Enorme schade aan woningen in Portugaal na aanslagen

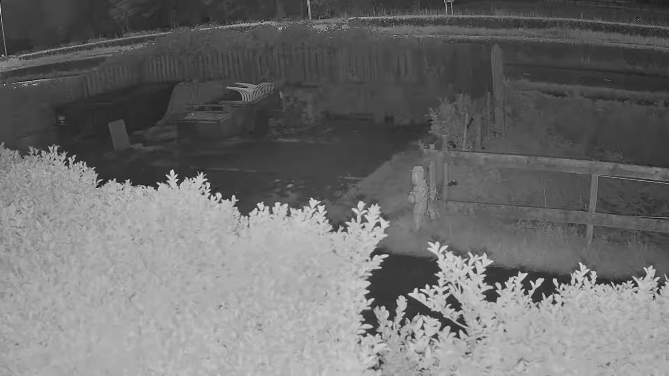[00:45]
De auto is niet goed te zien, maar soms kan de kleinste aanwijzing de politie al helpen. Wie herkent deze auto en weet meer over de inzittenden? En we willen van de kijker van Bureau Rijnmond eigenlijk weten of ze dat voertuig herkennen en of ze weten van wie het is. En als dat zo is, ja, laat het ons dan vooral weten.